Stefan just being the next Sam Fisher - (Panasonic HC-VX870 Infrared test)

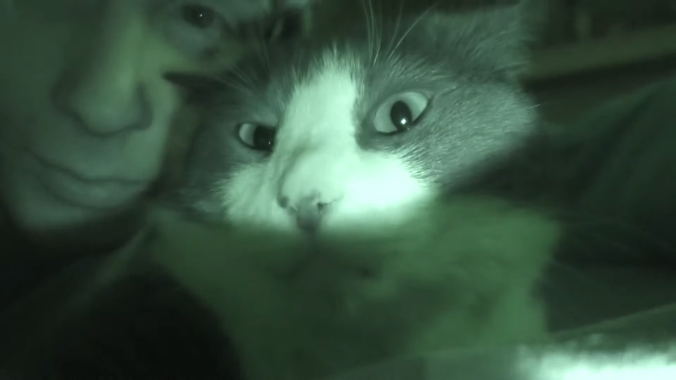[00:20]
What do you think? You think it's alright? Yeah, I think it's pretty cool. It is, it means we can see in the dark. Yes, again, Brody, yeah. Right, there you are! Look at Brody's face. Right, there you are! Bye-bye!